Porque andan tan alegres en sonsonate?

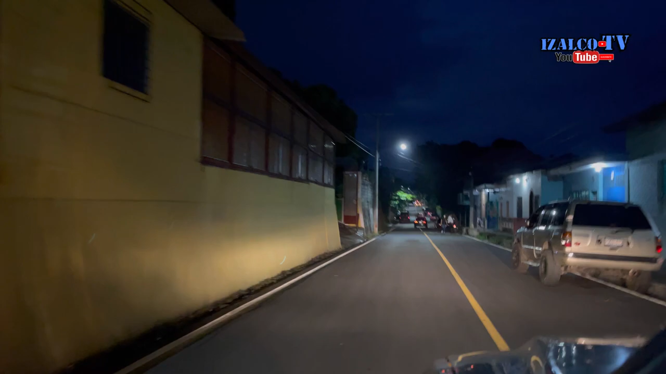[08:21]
si bien no saben son cinco calles de la Santa Marta o sea todo esto así lo llaman primera,
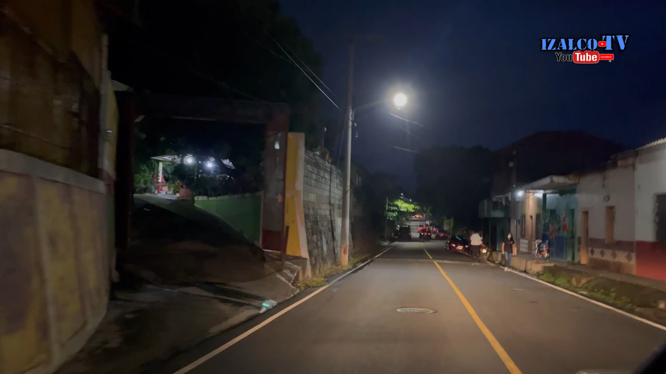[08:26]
segunda, tercera, cuarta y quinta o sea es grandísima la Santa Marta y esta es la primera